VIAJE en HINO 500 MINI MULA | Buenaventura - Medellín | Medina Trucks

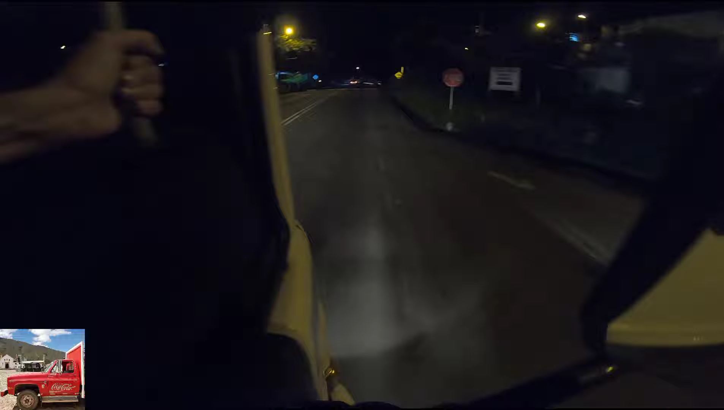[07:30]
vean que belleza esa Eagle no la vieron pues
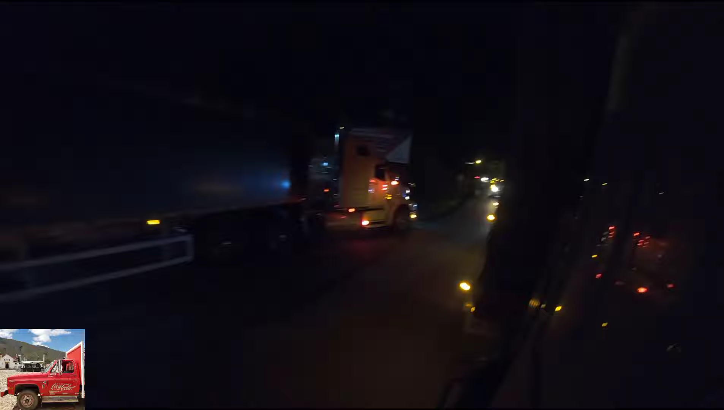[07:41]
miren esta T-800 ah como les parece